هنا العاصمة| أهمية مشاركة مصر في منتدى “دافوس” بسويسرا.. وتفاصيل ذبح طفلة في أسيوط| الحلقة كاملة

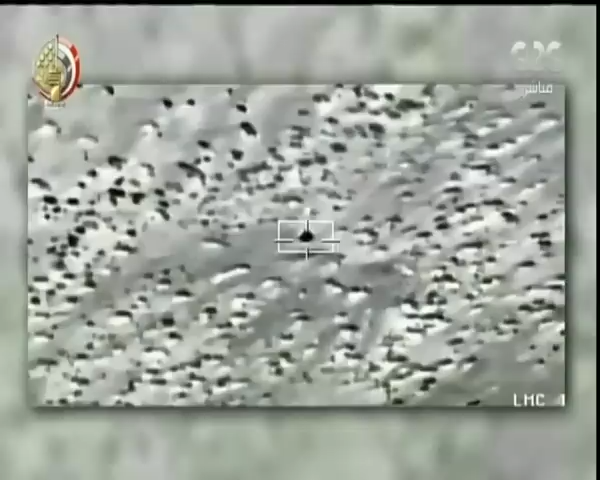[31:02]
6 عربات على الاتجاه الاستراتيجي الشمالي الشرقي،
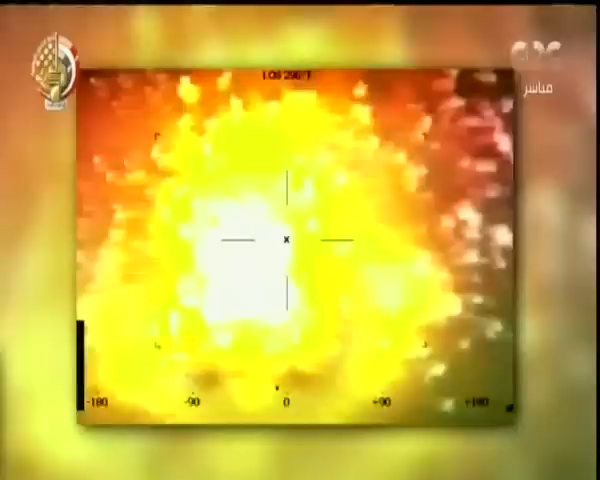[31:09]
و39 عربة بالاتجاه الاستراتيجي الجنوبي، و11 عربة بالاتجاه الاستراتيجي الغربي.
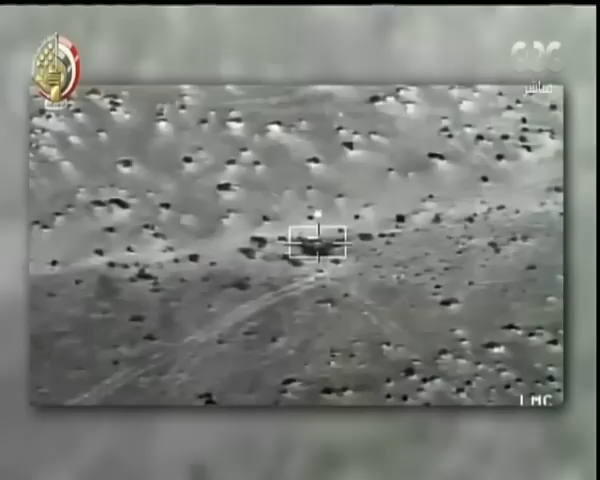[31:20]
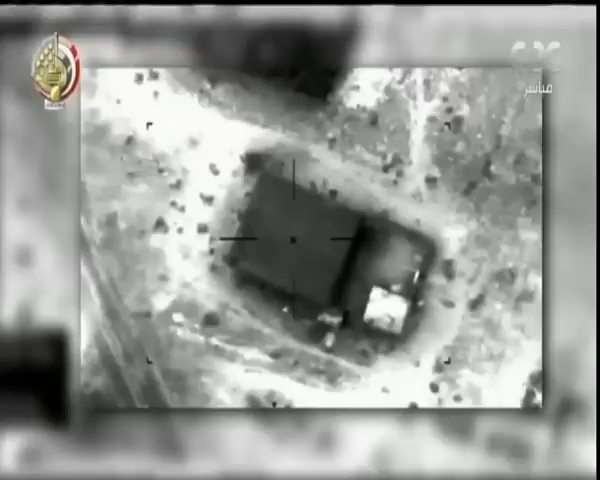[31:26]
بالإضافة إلى تدمير مخبئين للعناصر التكفيرية.